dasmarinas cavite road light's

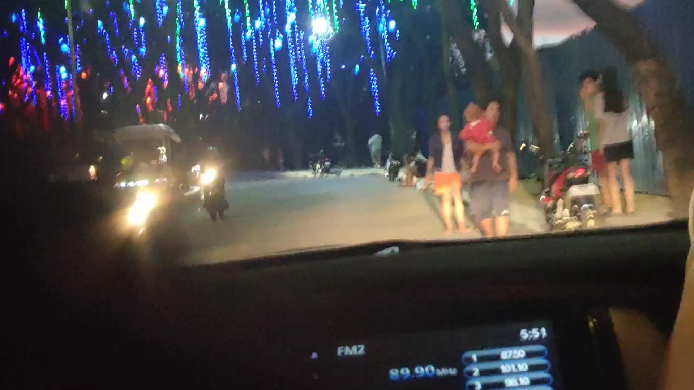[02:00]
Hindi nakapulis. Bawal dito parking pulis. Kasi daan na ito eh.